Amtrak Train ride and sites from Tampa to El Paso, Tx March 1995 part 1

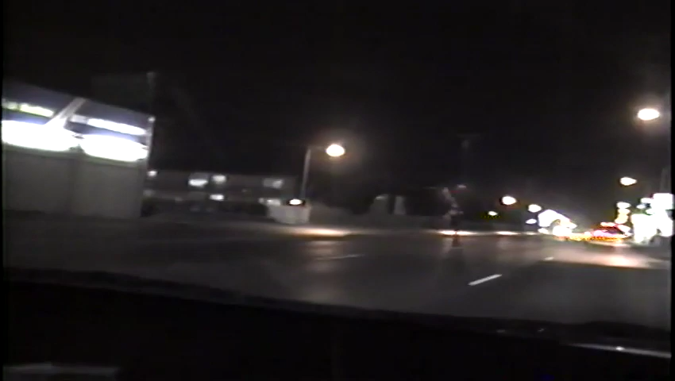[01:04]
This is Airways Boulevard. It leads to the interstate. Mm-hmm. And we'll be taking Route 10 West.